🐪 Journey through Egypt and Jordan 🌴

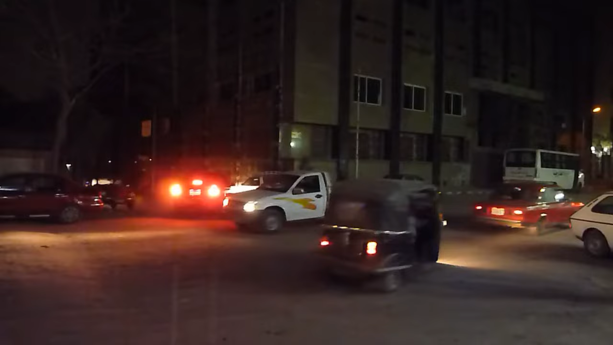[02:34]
The streets of Cairo were very busy, with all manners of vehicles jostling to get to their destination, while brave pedestrians ventured out onto the busy streets,
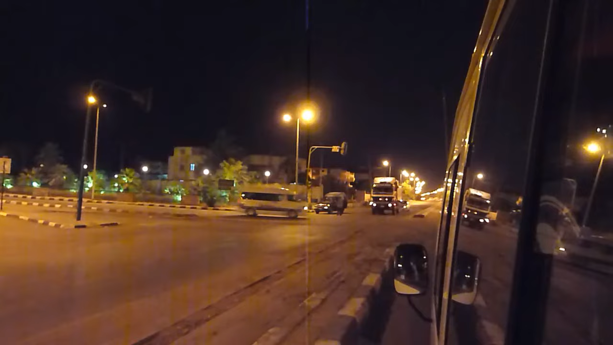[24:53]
At 3:45 a.m., our convoy with its armed escorts left Aswan for Abu Simbel across the desert.